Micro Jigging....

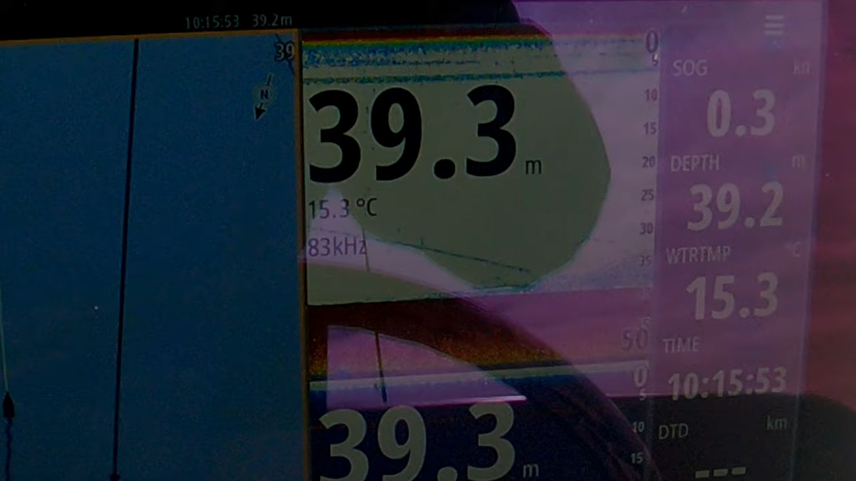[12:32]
On screen: water 15.3°C
You can see that line coming from the left to the right. He's gone back down. He's told his buddies, listen dudes, you don't bite that little silver shiny thing.